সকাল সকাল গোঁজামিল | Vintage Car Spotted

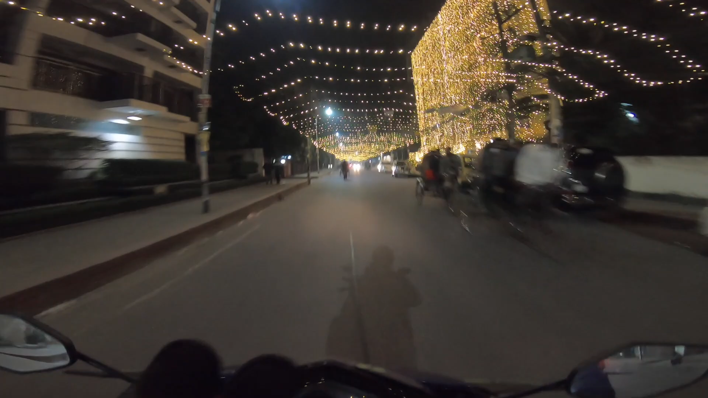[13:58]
এবং খুব সুন্দর করে ডেকোরেটেড করা হয়েছে এই লাইটগুলো দিয়ে, অসাধারণ লাগে দেখতে।
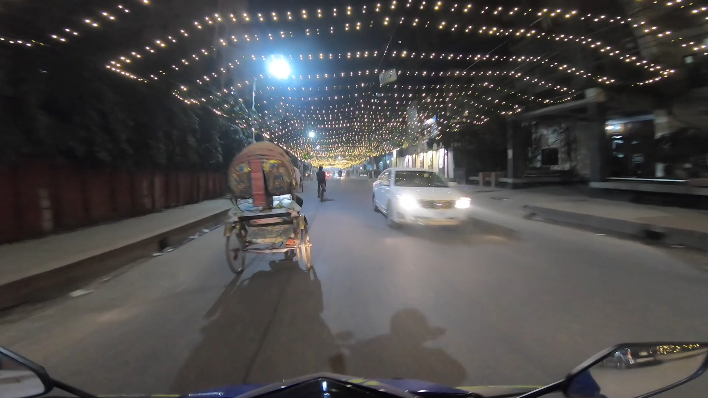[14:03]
অনেক রাস্তায় প্রচুর ভিড়, প্রচুর ভিড়।